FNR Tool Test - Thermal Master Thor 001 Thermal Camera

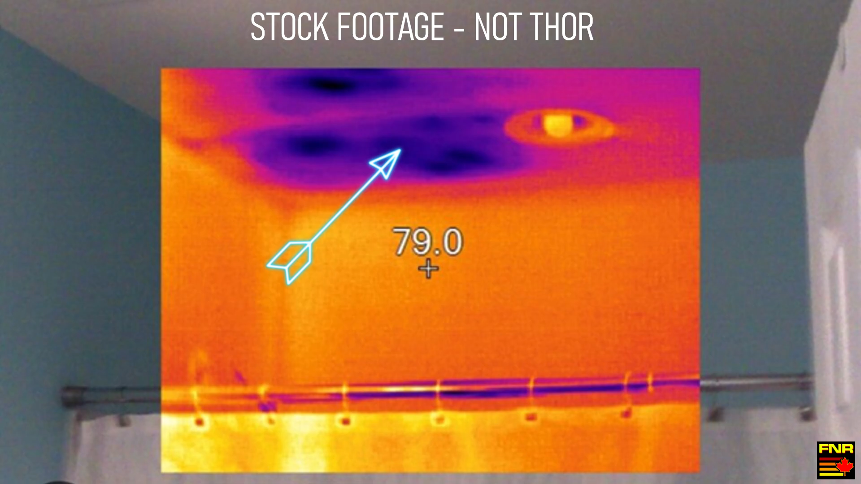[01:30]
The rain leaking in is colder than the house, so it makes a cold spot where the water pools on the ceiling. Point the thermal imager at the underside of the ceiling, and the leak is immediately obvious because of that temperature difference. The camera is extremely sensitive and can pick up extremely small temperature differences.
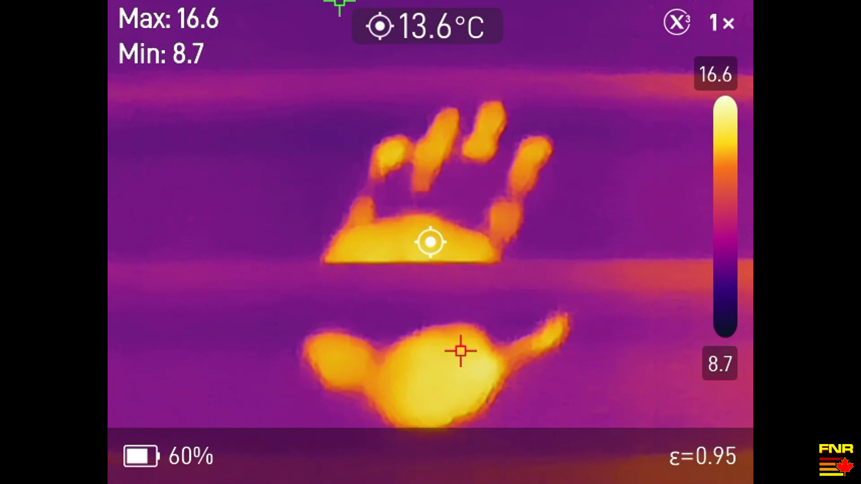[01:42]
On screen: spot 13.6°C
Here I touch the siding on my house for a split second, and you can clearly see the warm spot where the heat from my hand warmed up the plastic. In this picture, I walked barefoot across my lawn, and my footprints are visible in the grass. They don't last very long as the heat dissipates, but that brief moment of contact as I walked along was enough to be visible and show my footprints.
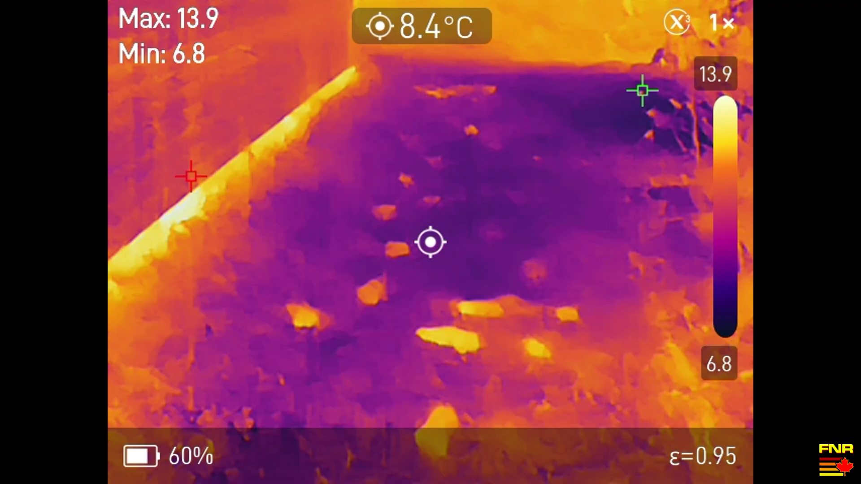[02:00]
On screen: spot 8.4°C
As a more practical use, gaps in home insulation can be found the same way. Winter heating bill is too high, scan the outside of the house looking for hot spots, and you can directly see where the heat is going because there is a missing piece of insulation.
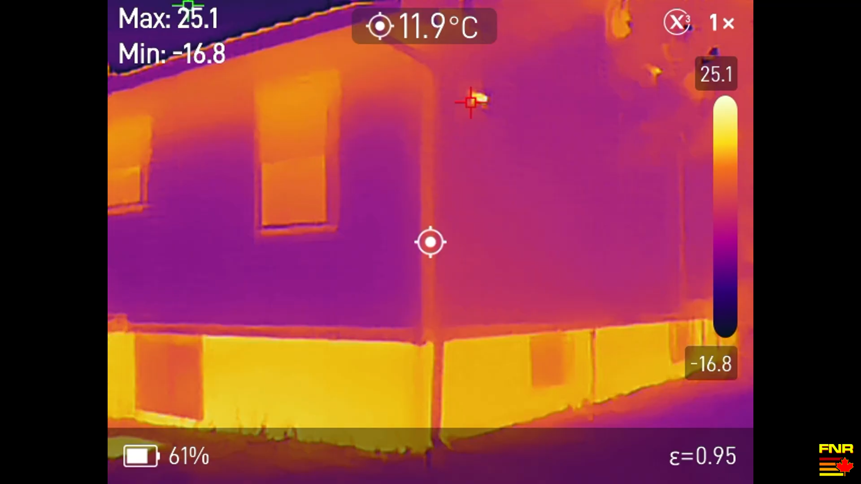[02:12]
On screen: spot 11.9°C
Here is a picture I took of the outside of my new shop. The shop is insulated, but I have a spot framed through a window that I haven't installed yet, and because it's not installed, that space isn't insulated.
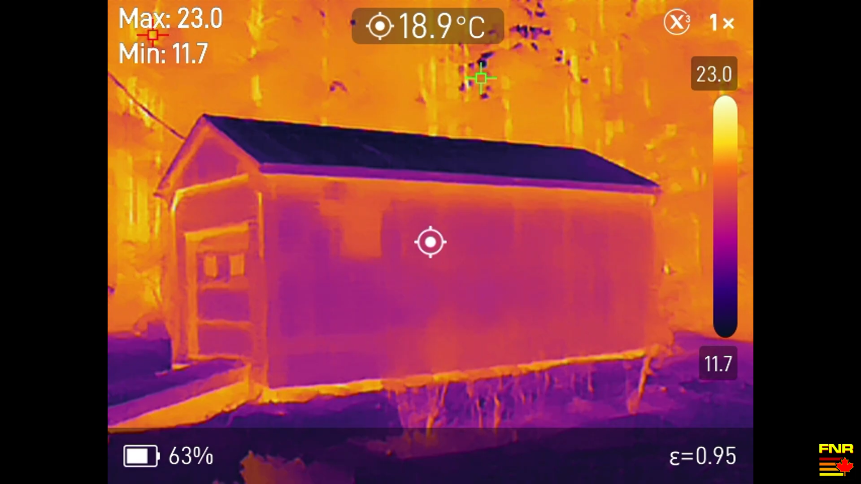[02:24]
On screen: spot 18.9°C
That lack of insulation shows up right away on the thermal camera. Let's say you're troubleshooting some electronic equipment. Failing components or bad solder joints will typically get hot, but not necessarily hot enough to smoke or scorch their surroundings or give off a smell where you can find it that way. So instead, point your thermal camera at it, and the hot spots are immediately obvious.
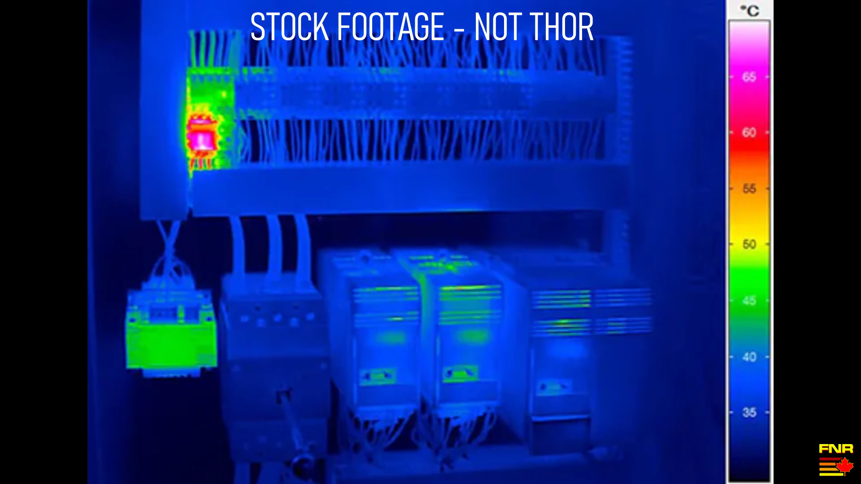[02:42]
This specific picture is stock footage because I don't have any failing electronics to troubleshoot and take a picture of, but you get the idea.
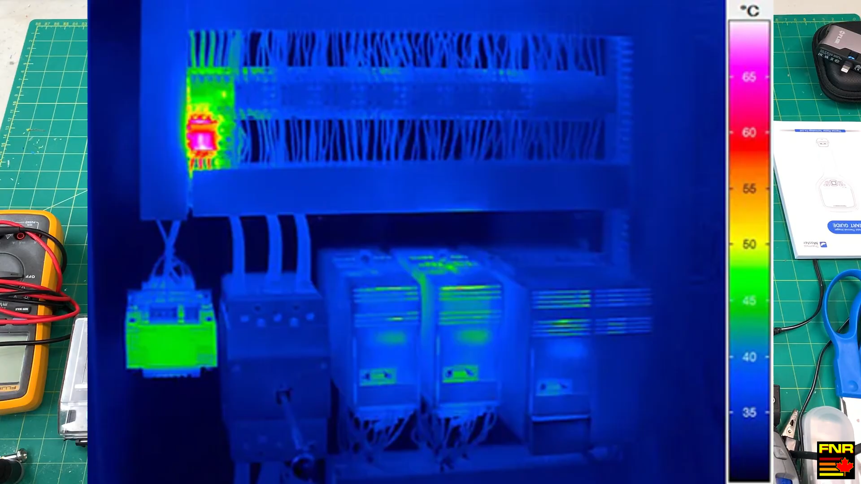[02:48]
If you are careful, you can even use the camera to take direct temperature readings off of something. This can get tricky because different materials give off different amounts of IR light at a given temperature, such that two materials at the same temperature might look different in the camera.
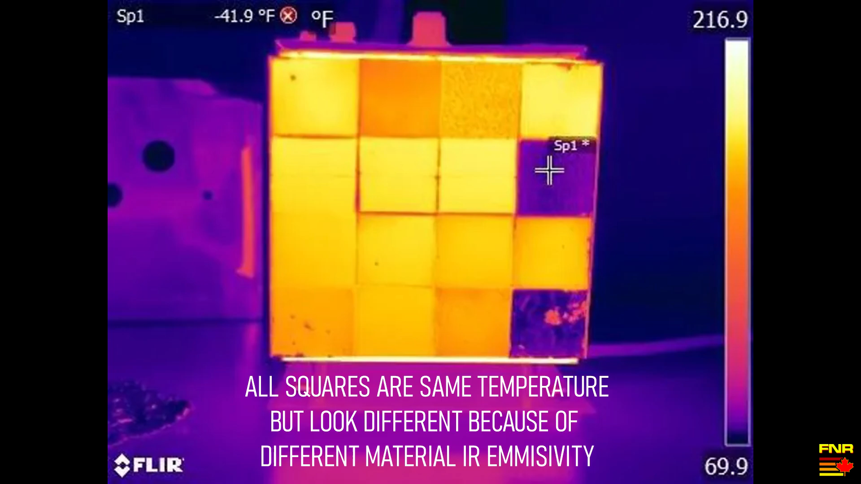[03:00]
On screen: spot -41.9°F
This is called emissivity, and to get an accurate temperature reading, the camera must be calibrated with the correct emissivity value for the material you're looking at, and tuning that value can take some trial and error.
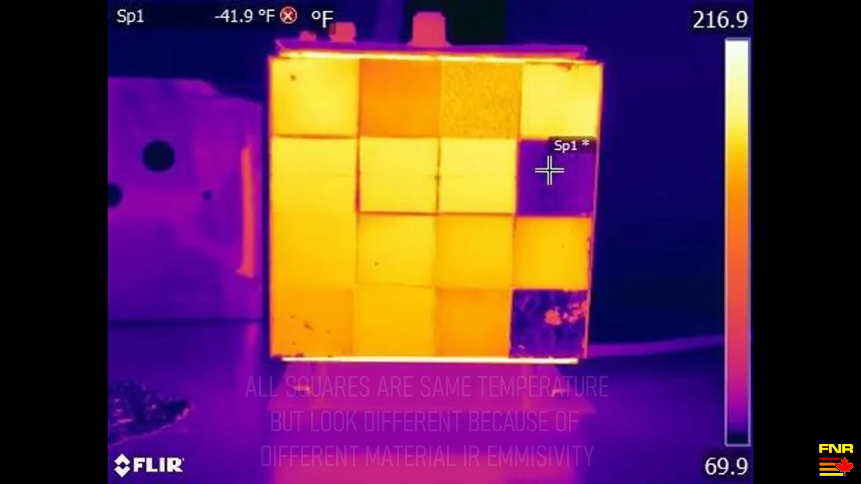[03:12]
On screen: spot -41.9°F
But for 90% of the use cases for a thermal imager, the exact temperature and so the emissivity value don't matter. What you typically want is the gradient, and that will be visible no matter how accurate the emissivity value is.
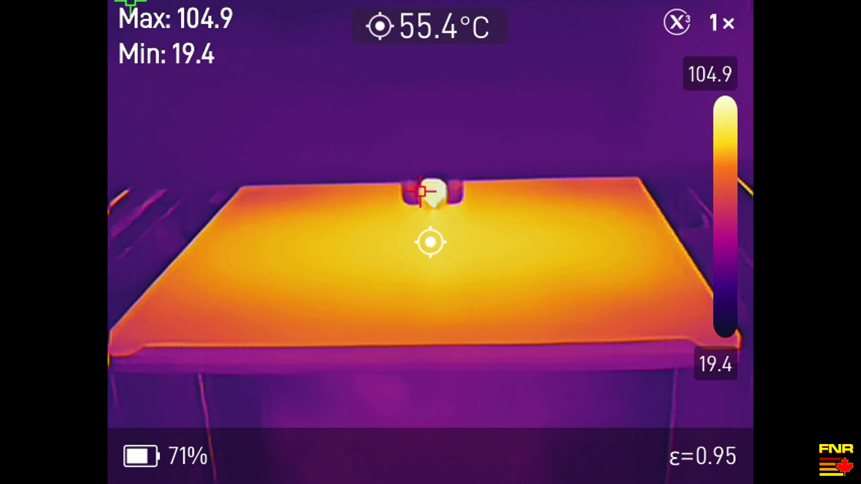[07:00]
On screen: spot 55.4°C
while the bed heater is working fine, there are some cool spots on the edge of the bed that should be thought about when I'm laying prints out on the printer. I note as an aside that the bed was reading about 10 degrees celsius cooler in the camera than what the thermocouple in the bed said it was at.
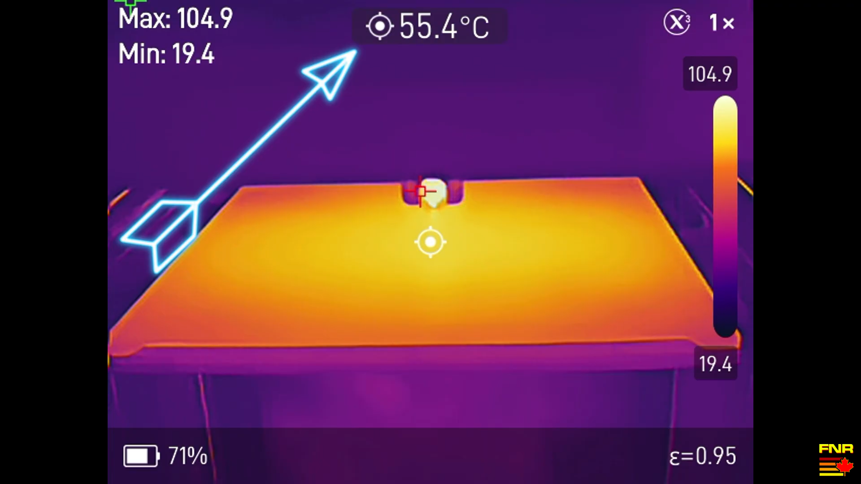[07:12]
On screen: spot 55.4°C
That's emissivity tuning at work, not necessarily a problem. Thermomaster doesn't try and hide the emissivity issue from you either, it talks about it on page 3 of the manual. This is a great device. Build quality is very good.